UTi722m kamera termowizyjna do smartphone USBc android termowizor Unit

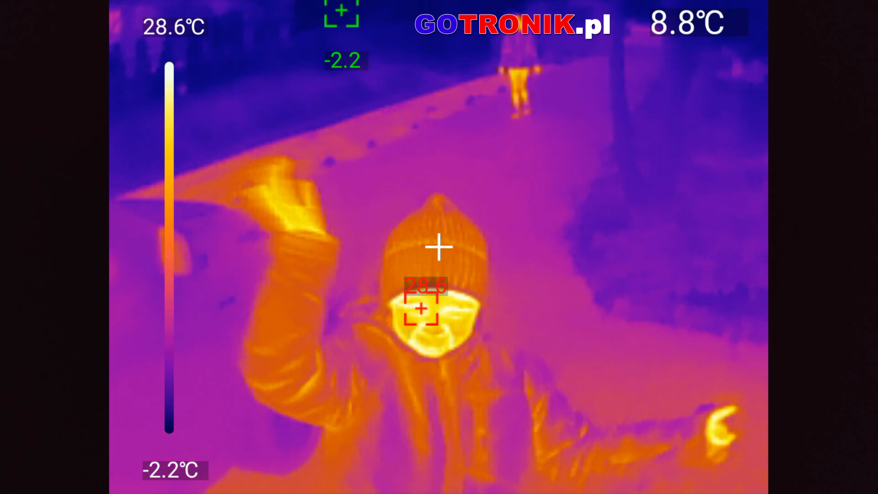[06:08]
On screen: spot 8.8°C, scale top 28.6°C, scale bottom -2.2°C
Jesteśmy na stacji kolejowej Rogalice.
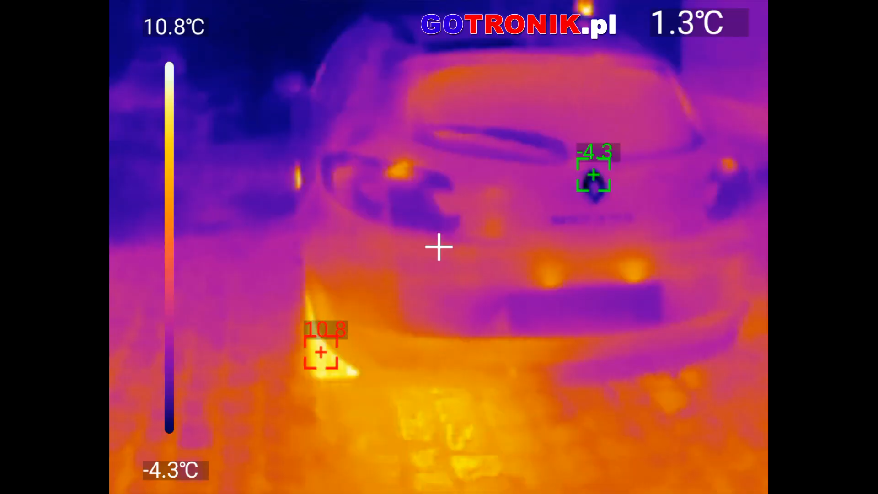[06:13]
On screen: spot 1.3°C, scale top 10.8°C, scale bottom -4.3°C
Ja zrobiłem około 10 kilometrów. I proszę zobaczyć, widać, że opony się już rozgrzały tutaj z przodu.
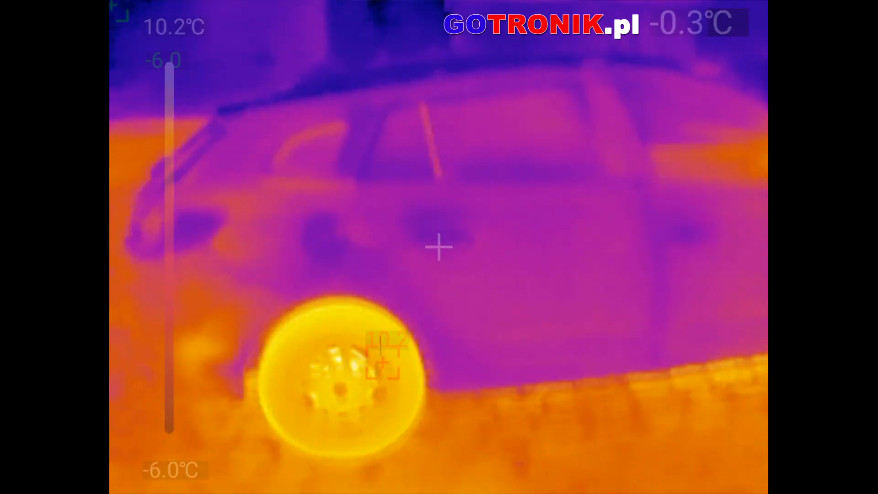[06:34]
On screen: spot -0.3°C, scale bottom -6.0°C
Koła są zagrzane. Temperatura na zewnątrz jest około jednego stopnia, około zera.
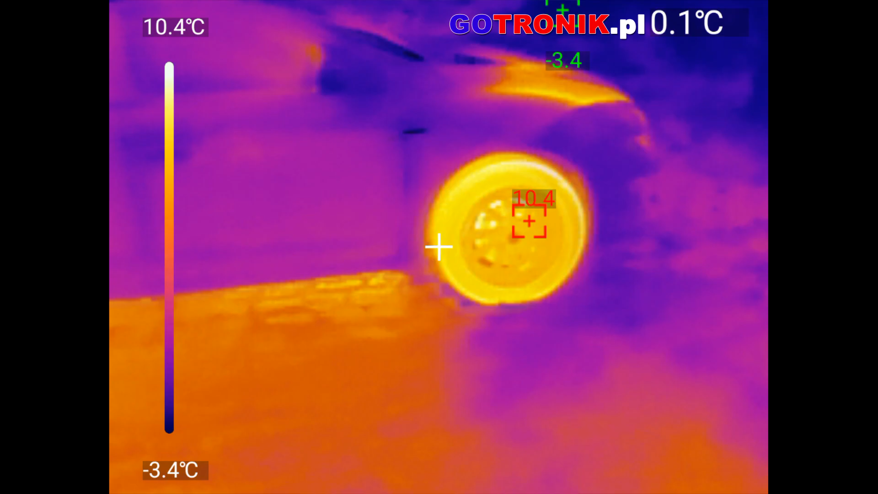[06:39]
On screen: scale top 10.4°C, scale bottom -3.4°C
Tutaj już klapa silnita też jest rozgrzana.
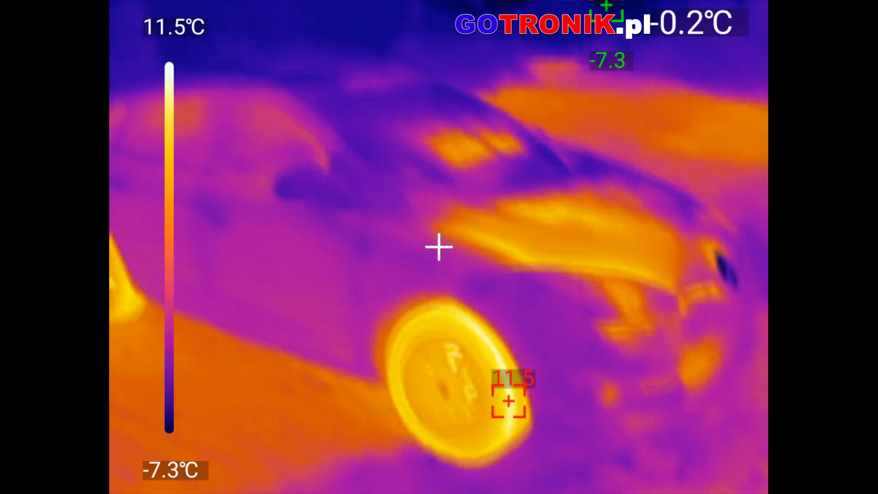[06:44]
On screen: scale top 11.5°C, scale bottom -7.3°C
Tam jest jakiś dom. Ale zazwyczajmy dalej.
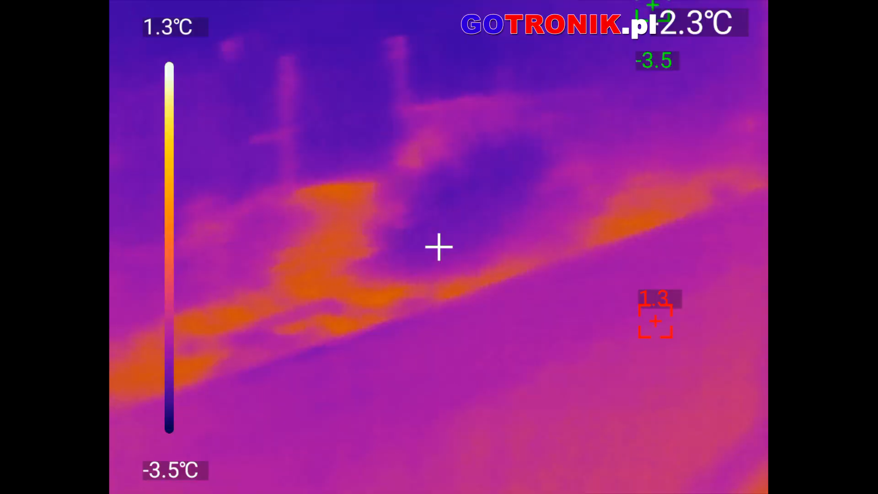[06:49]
On screen: scale top 1.3°C, scale bottom -3.5°C
Zobaczymy, jakie ciekawe miejsca są. A przy okazji z termowizją wrzucimy okiem na stację.
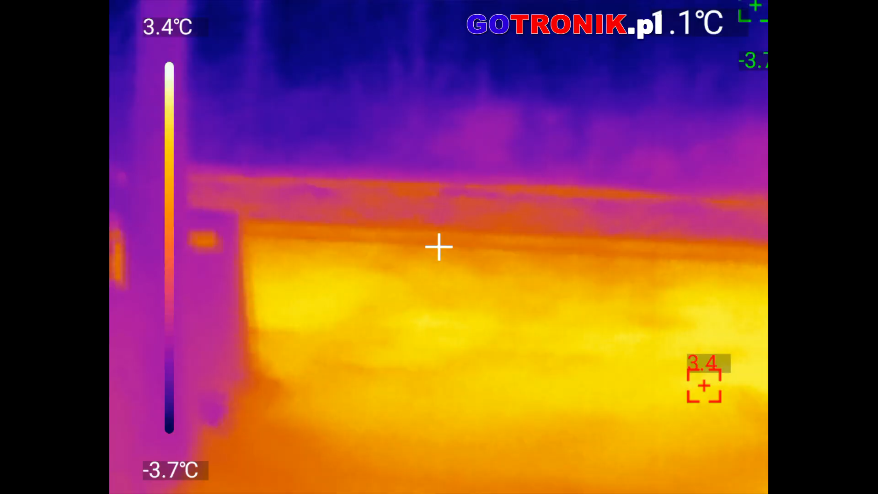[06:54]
On screen: scale top 3.4°C, scale bottom -3.7°C
To jest taka stacja, można powiedzieć, mało uczęszczana na styku województwa opolskiego. I to tam, a tam kierunek.
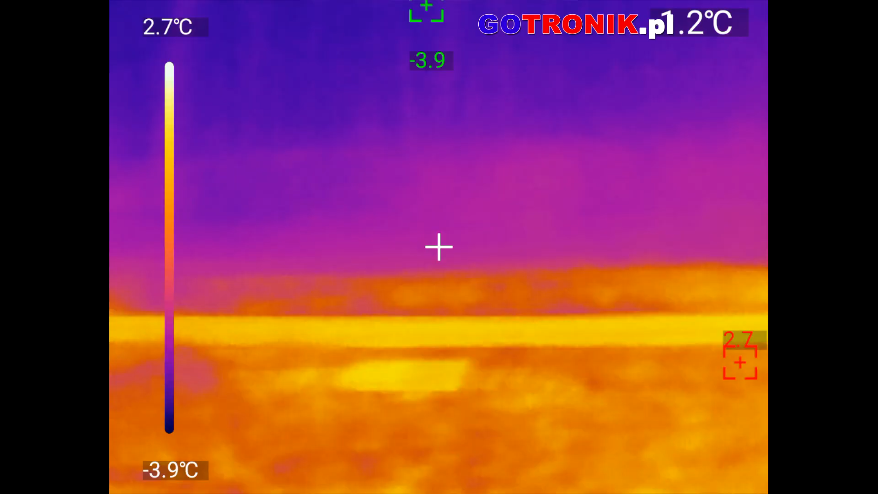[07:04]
On screen: scale top 2.7°C, scale bottom -3.9°C
O, Rogalice. I teraz misję w termowizji. Troszeczkę wyreguluje tą ostrość. I jak widać, tutaj chyba ten budynek jest niezamieszkany, stacyjny, bo jest wszystko na niebiesko.
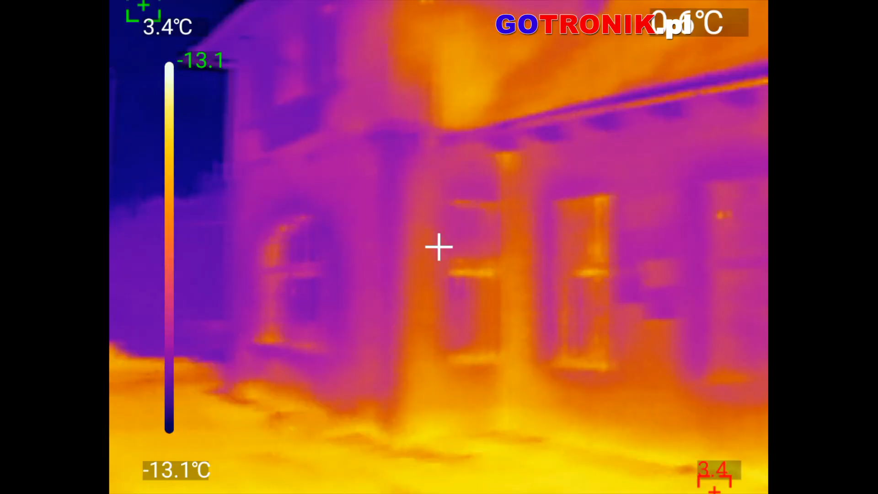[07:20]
Druty z linii kolejowej.
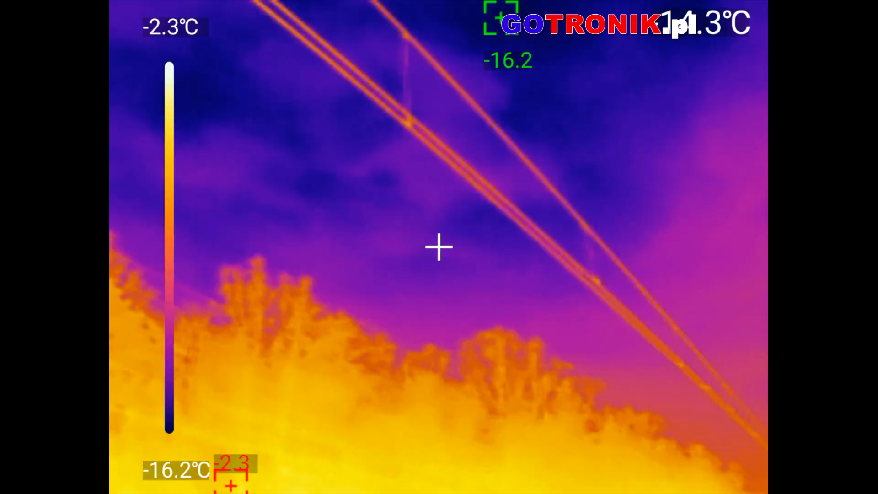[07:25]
On screen: scale top -2.3°C, scale bottom -16.2°C
Zróbmy teraz ten miks. Żeby była termowizja.
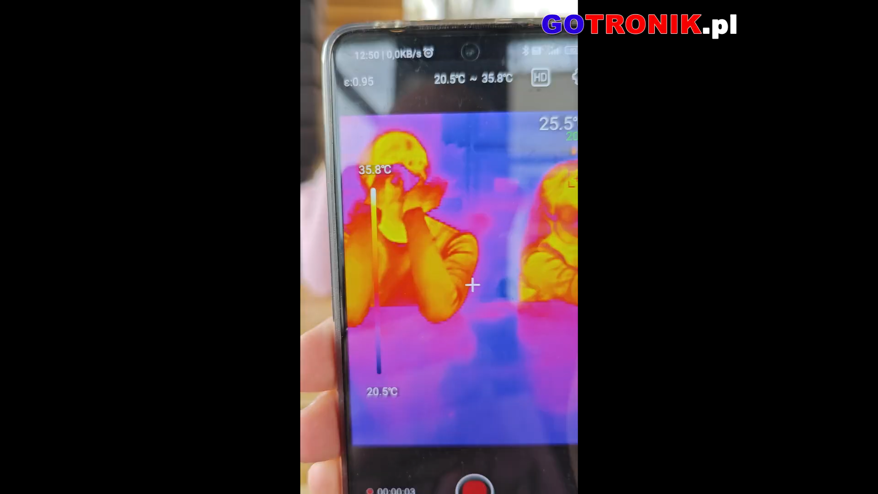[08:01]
On screen: scale top 35.8°C, scale bottom 20.5°C
A dziewczyny, teraz przetestujemy posiłek, bo ciepły posiłek to dobry posiłek, co nie?